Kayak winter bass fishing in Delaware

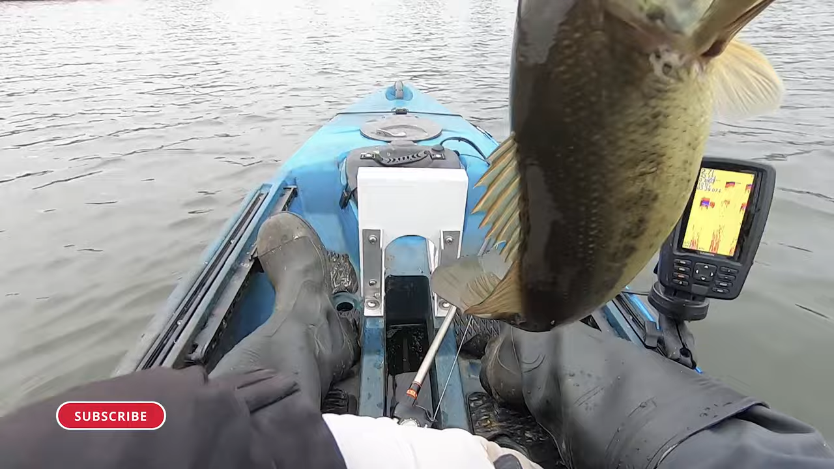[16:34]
and he was with one hook just barely whoa that's a nice bass